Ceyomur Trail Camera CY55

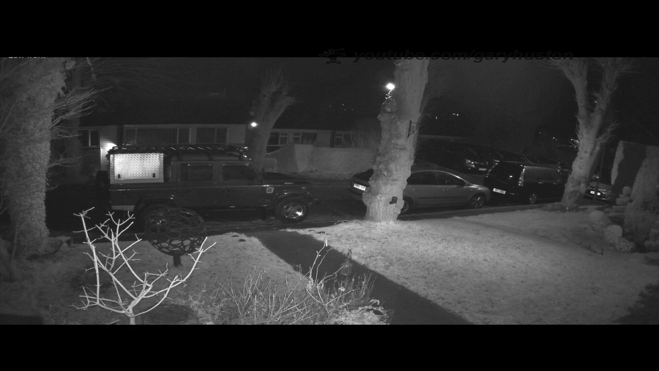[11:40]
So I'm going to move forward. There we go, into range. You can see the infrared there quite clearly. So it's actually working quite well. So that's what my cameras see.
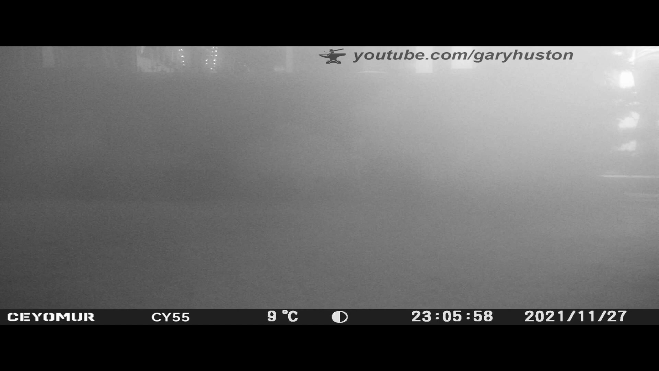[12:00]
Unfortunately, about 11 o'clock, I don't know when it started, the camera decided to mess up. I'm not quite sure why. Stills and video. It's not uncommon. I have had it happen before on other trail cams, but it's a bit of a nuisance. But later on in the evening it clears itself. This is the start of the clip that my CCTV caught.
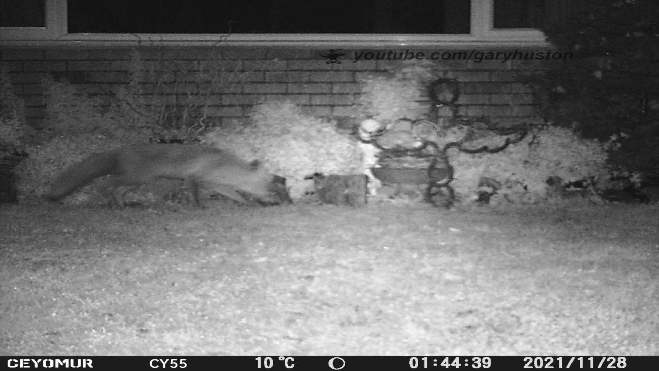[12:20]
This is it here. So it's pretty good.
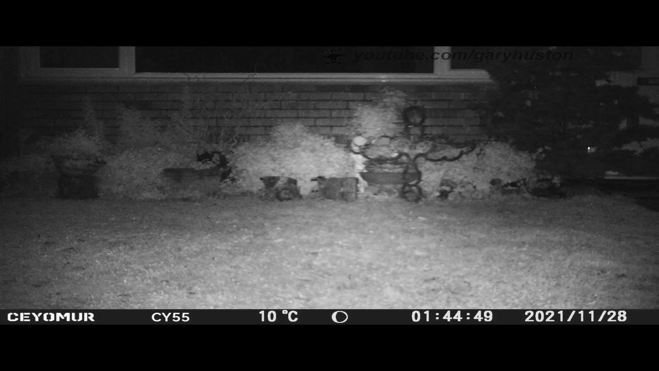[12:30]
Later on in the evening, or early morning, a not so glamorous specimen turned up. Looks like a pretty old fox, this one.
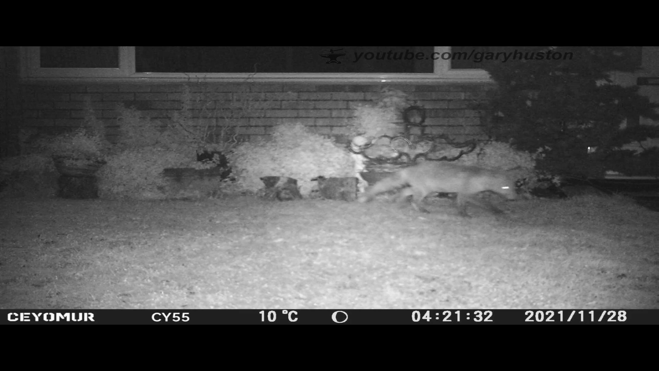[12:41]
But you can see it's pretty good. It's not bad at all. And during the day, the quality is as you'd expect with the 1080p.